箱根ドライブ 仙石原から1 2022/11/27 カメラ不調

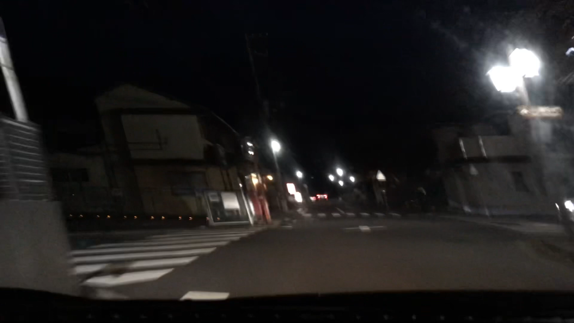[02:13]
すごいな、でもあんな状態で下手にミラー折りたたんで、その振動で崩れ落ちたら嫌だよなって。 およそ 300m 先、斜め左方向です。100均でまた買ってこよう。
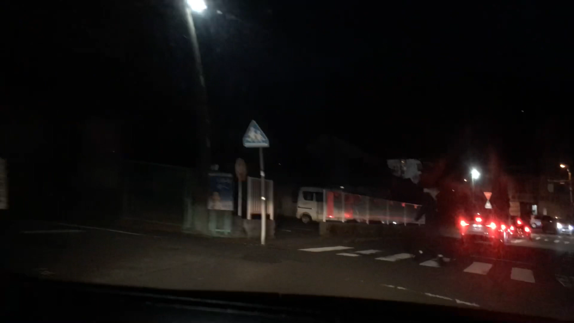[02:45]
あ、ちょっと、あ、そうか、歩行者専用だよ。 うん、 だ大丈夫だよね。 大丈夫。 斜め左方向で。 ダイヤ目がしてくれなかった。 気づかなかった。通るの？ いや、分かった。 いや、ダメだよ。うん、ここ通っちゃダメ。 ピグモンみたいな動きやめて。 止まれ。ここで通るよ、どうせ止まんだから。って思うんだが。 ピグモンみたいな動きしても、止まんないよね。